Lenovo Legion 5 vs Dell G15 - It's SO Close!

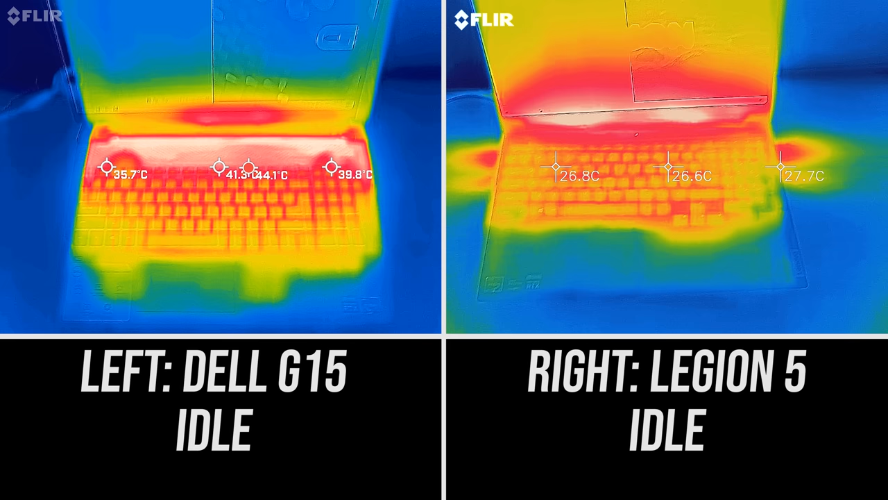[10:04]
The Legion was just below average, both were peaking in the low 40s when under heavy stress test in their highest performance modes, and neither felt hot or uncomfortable to use. Let's have a listen to the fan noise.